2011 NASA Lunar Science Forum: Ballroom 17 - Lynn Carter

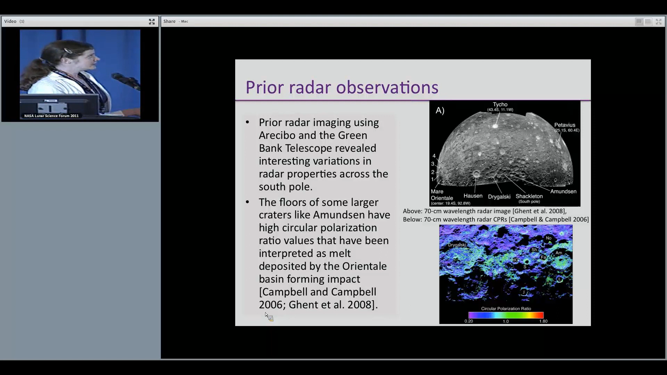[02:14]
And so they interpreted these as being impact melt deposited by the orientali basin forming event. And this kind of forms like a big long finger that stretches across the pole, from the oriental impact.
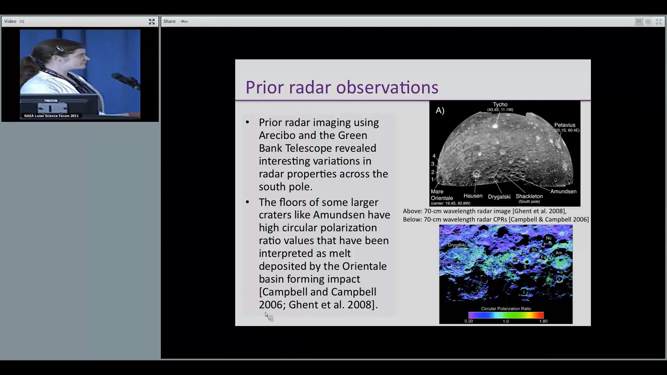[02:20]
And so one of the things we're interested to do with Mini-RF is look in these areas that you can't see from the Earth and figure out whether any of these cratered highlands also show this high CPR signature. All right, and a brief introduction to the data sets.